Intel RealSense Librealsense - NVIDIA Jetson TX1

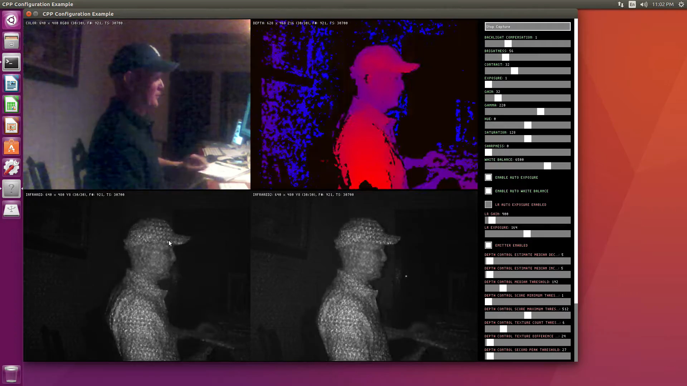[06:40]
even when it's relatively dark in the room. Let's try turning off the lights, see what happens.
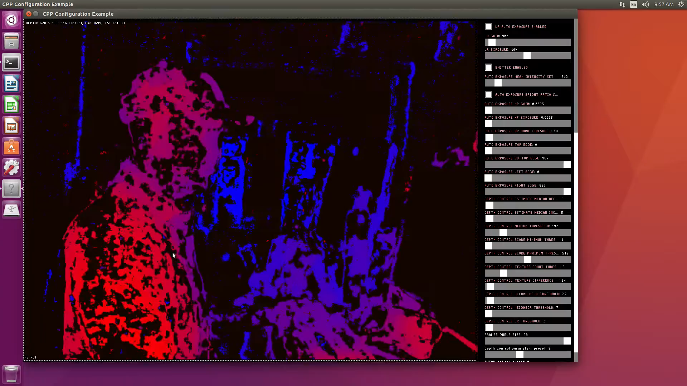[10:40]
And run some filters on this to get rid of some of the noise.